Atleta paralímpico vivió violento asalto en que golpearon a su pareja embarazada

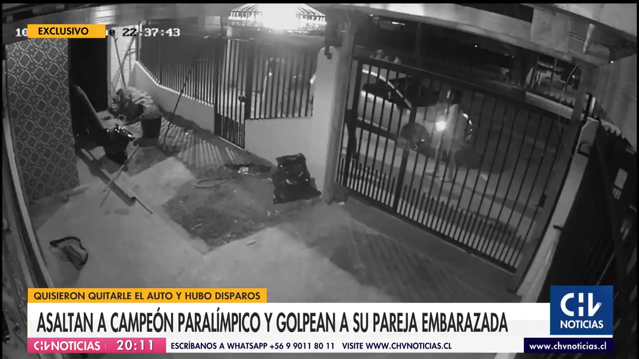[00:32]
Tiene 35 semanas de gestación su pareja, el destacado nadador paralímpico Alberto Abarza está en el auto. Su movilidad reducida no le permite salir por lo que toca la bocina, lo que vino después, un disparo.